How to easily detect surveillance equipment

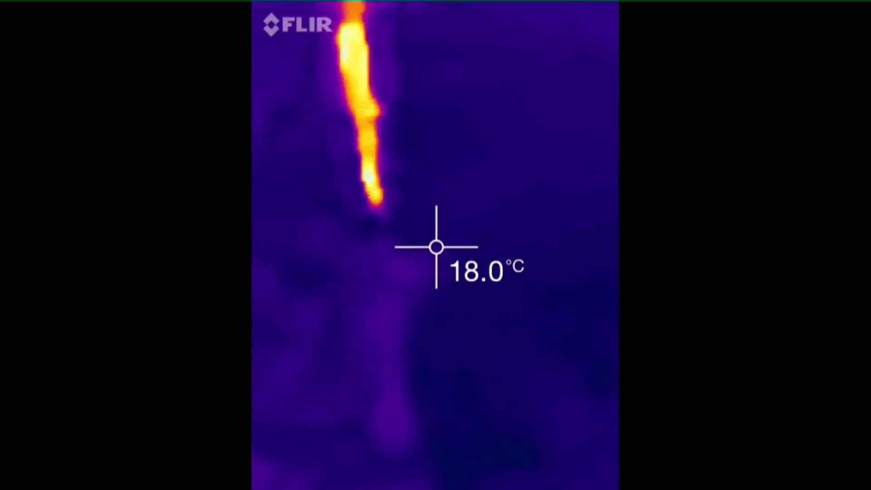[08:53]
On screen: spot 18.0°C
And as you can see in the video, the wash basin shows some strange lights. These are coming from the sink under the wash basin. And as you can see the heat over there. Although I never use this wash basin in the bathroom is about 25 degrees.
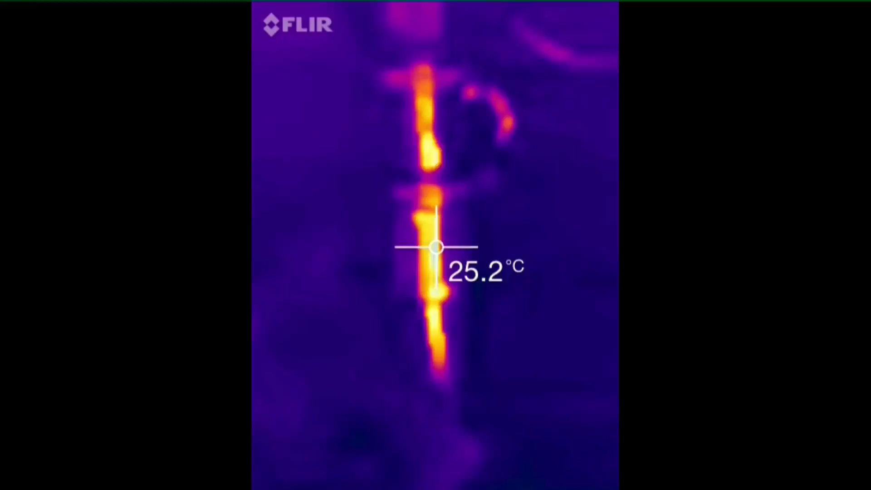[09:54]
On screen: spot 25.2°C
the sink of the wash basin. This is a very common place for surveillance devices that camouflage perfectly with the surroundings of your housing. So as you can see, you can use FLIR ONE heat sensitive camera for the iPhone perfectly to find these devices in your housing. But not enough of good features of FLIR ONE heat sensitive camera.
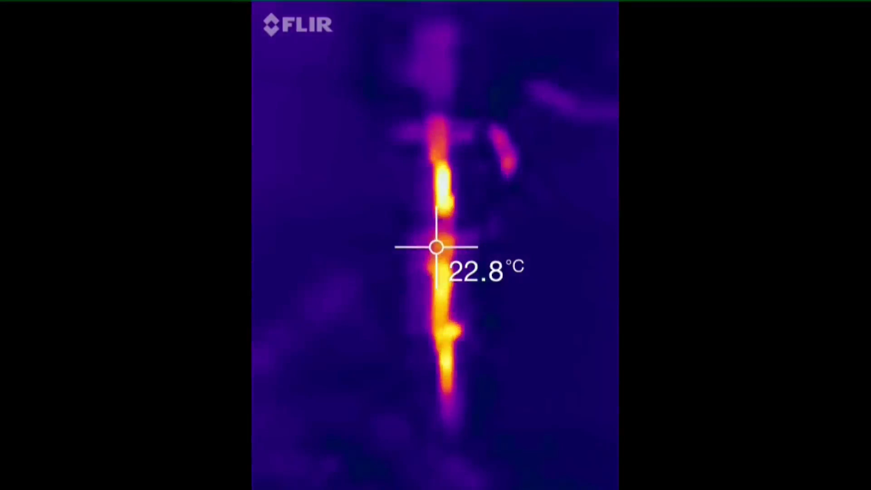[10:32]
On screen: spot 22.8°C
It can also show you the direction in which surveillance equipment is placed. As we will see in the following video.
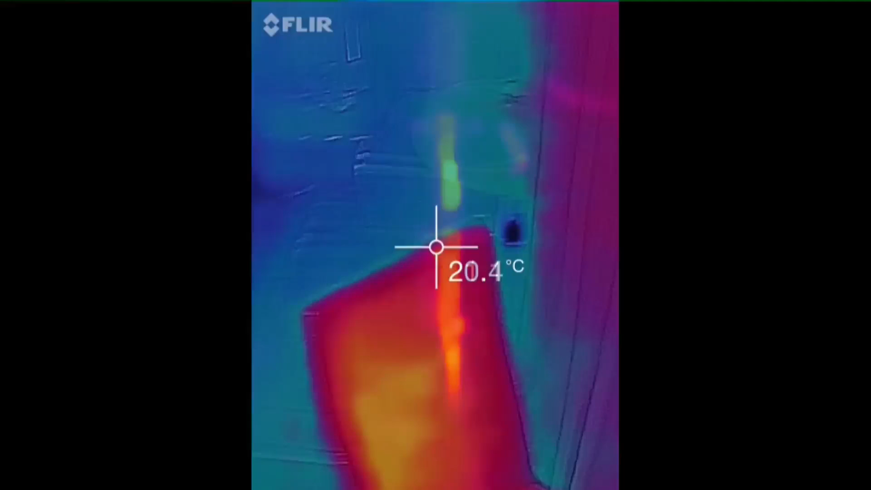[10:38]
On screen: spot 20.4°C
So as you can see, I'm scanning around in my apartment.
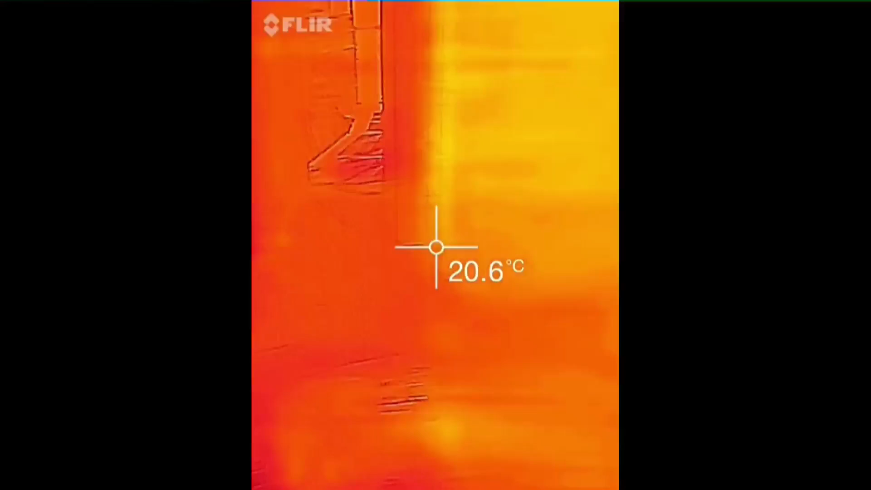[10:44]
On screen: spot 20.6°C
And for example, there's my old laptop.
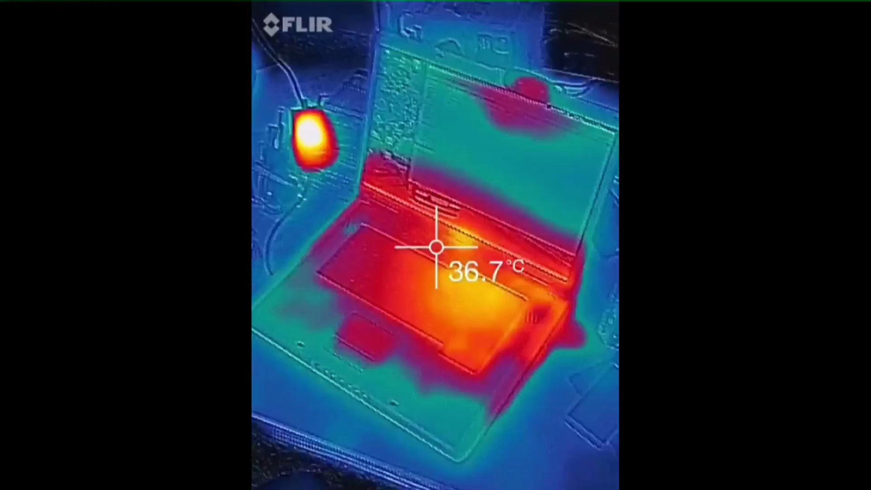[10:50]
On screen: spot 36.7°C
There's a transformer beside that.
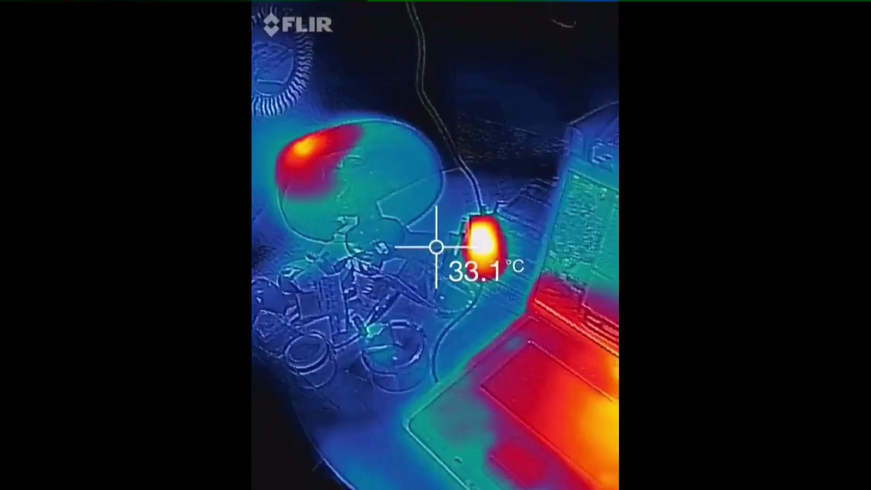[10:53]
On screen: spot 33.1°C
A light bulb.
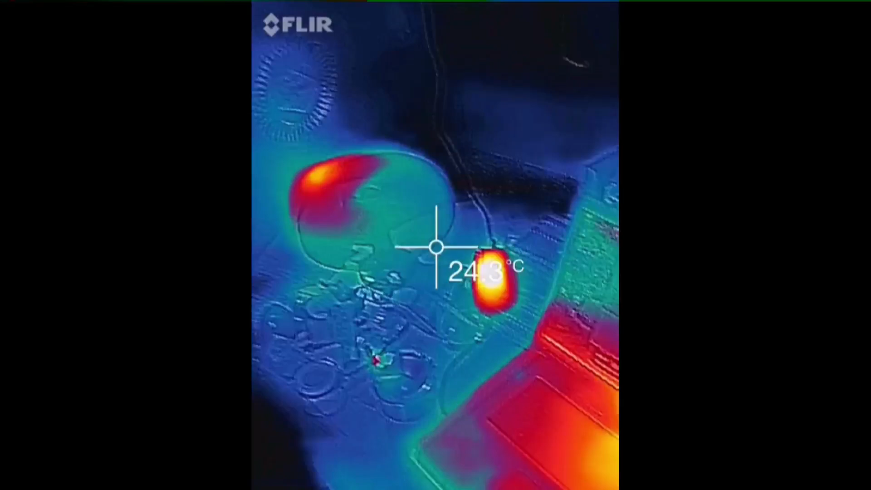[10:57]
And when I now move the camera in the direction of the wall. I get some kind of pinkish fog into the picture.
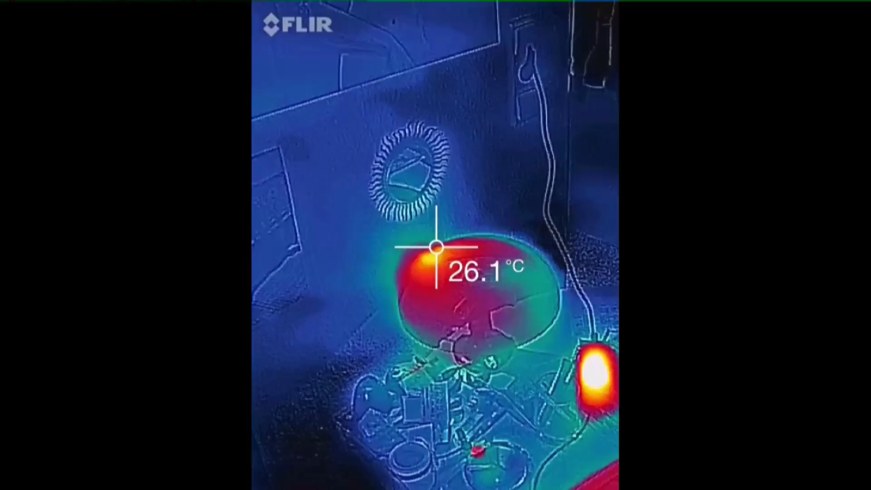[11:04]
On screen: spot 26.1°C
Watch that.
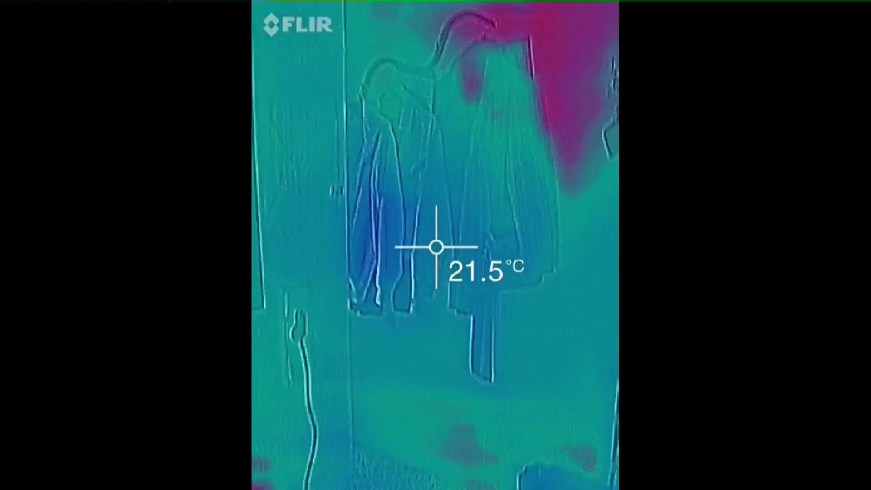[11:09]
On screen: spot 21.5°C
There's a pinkish fog in the picture. And this fog is caused by surveillance cameras.
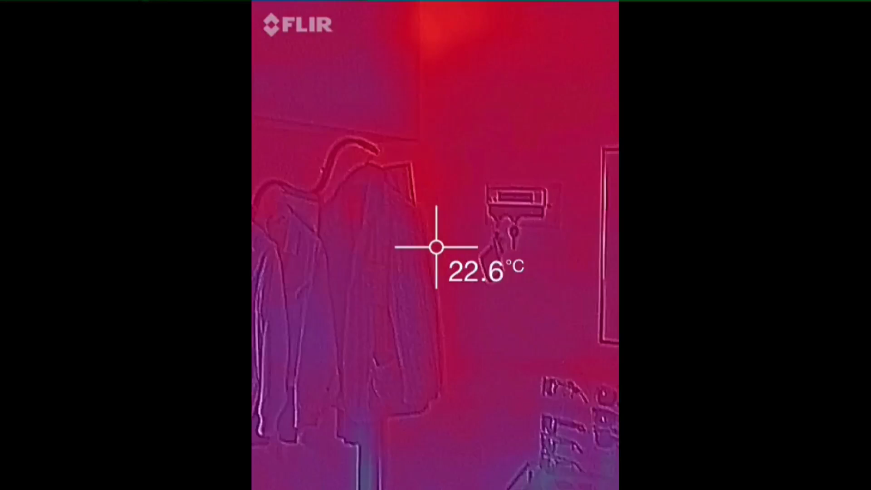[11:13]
On screen: spot 22.6°C
By surveillance equipment.
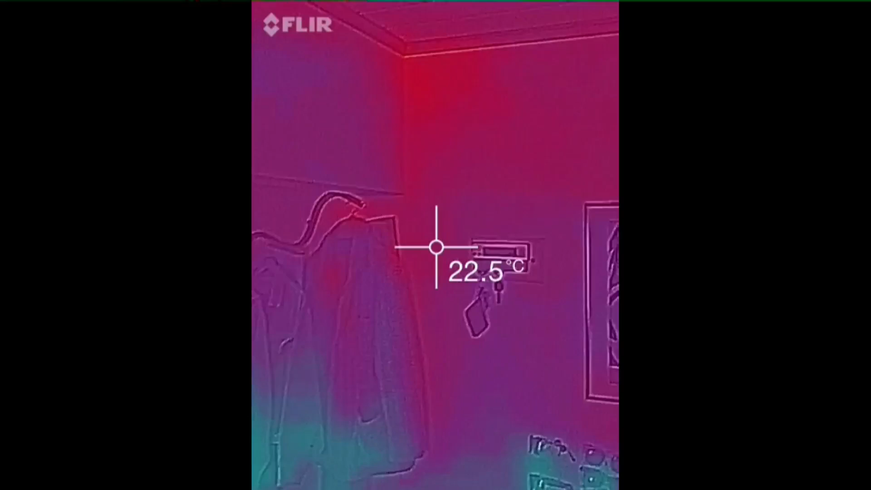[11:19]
On screen: spot 22.5°C
Again, I go back to the PC. Again, I go back to the PC. To the laptop.
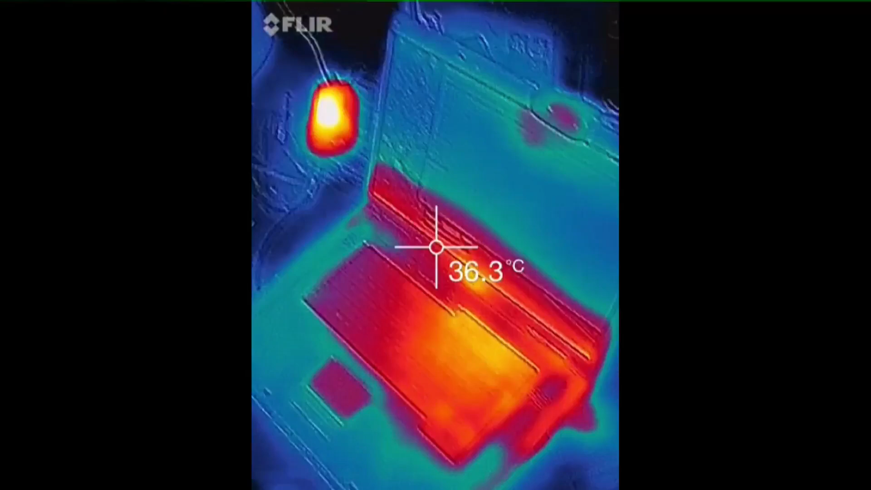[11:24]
On screen: spot 36.3°C
And it stays on the floor like 21.6 degrees.
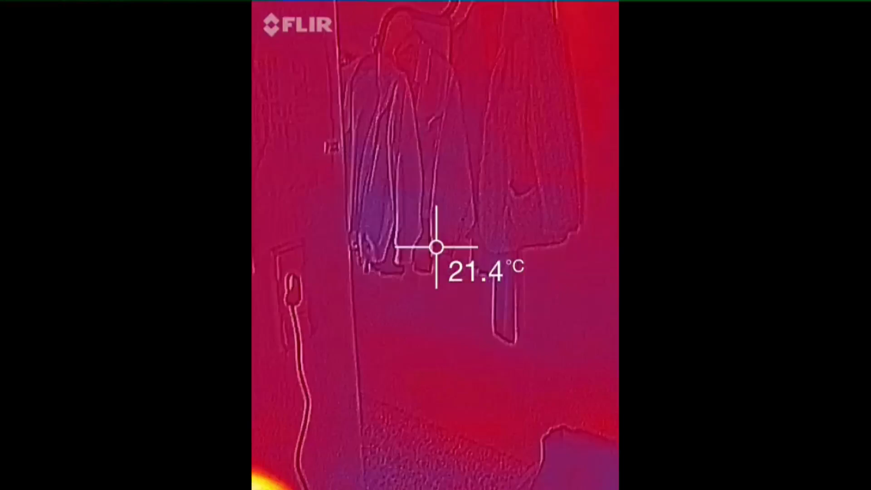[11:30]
On screen: spot 21.4°C
And here you have 21.8 degrees.
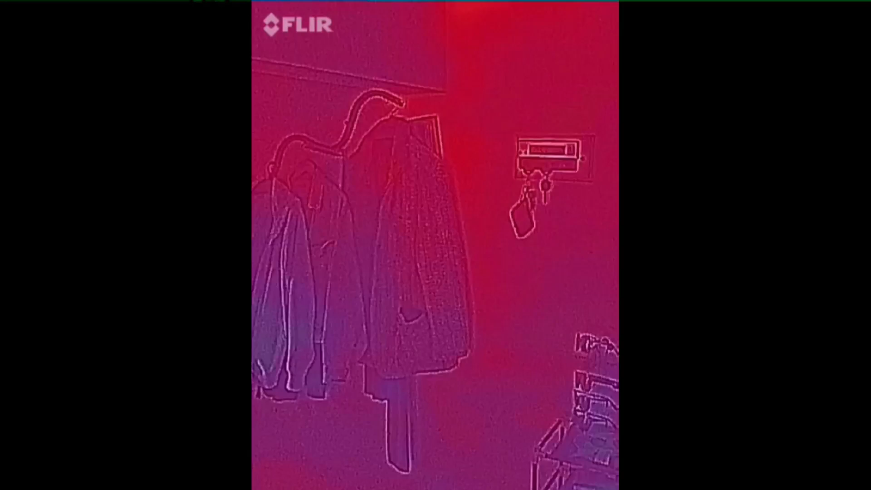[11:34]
But this pinkish shine, this pinkish fog in the picture,
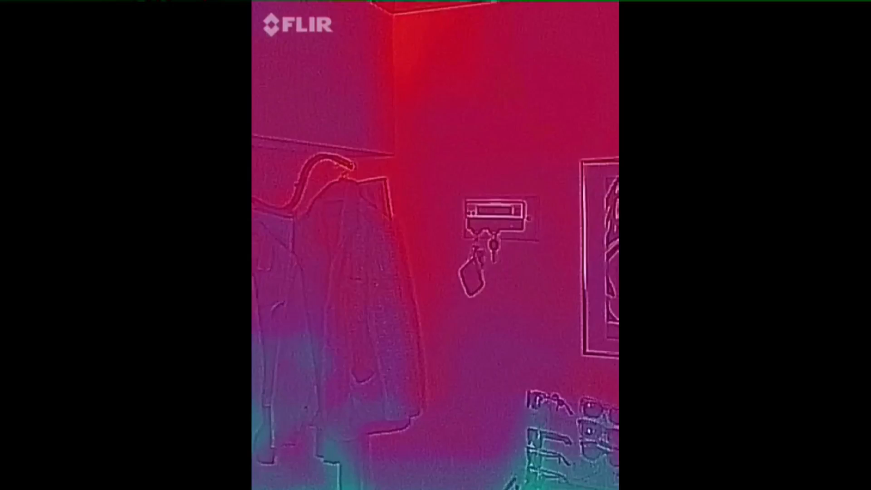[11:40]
which is caused by electromagnetic waves that are coming from the surveillance equipment. As you can see here.
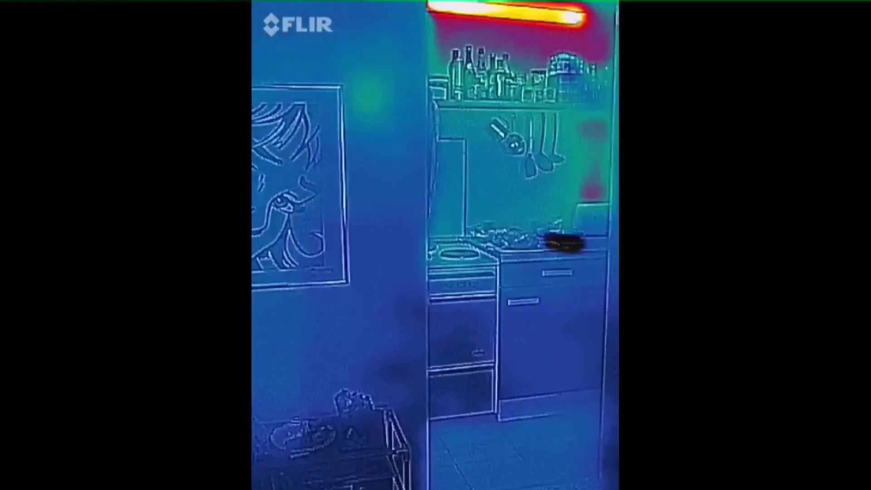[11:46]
If I point to the kitchen. No pinkish fog.